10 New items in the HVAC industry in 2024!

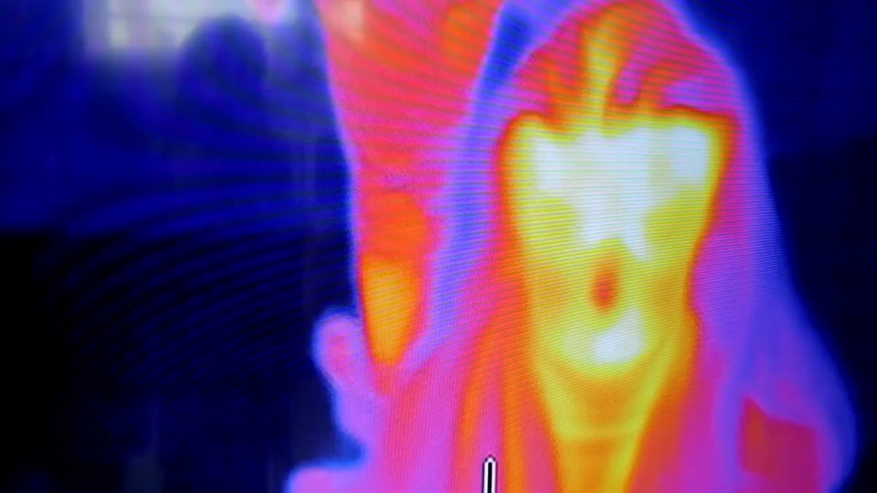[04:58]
It can see you in the room and split the air, right?
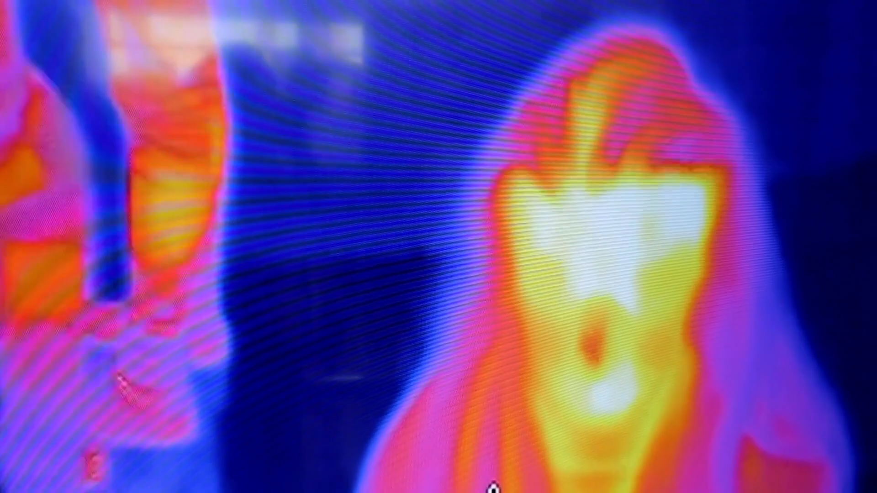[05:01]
We have those ductless units that can do that. And I don't think it would be unheard of of a system being able to see you,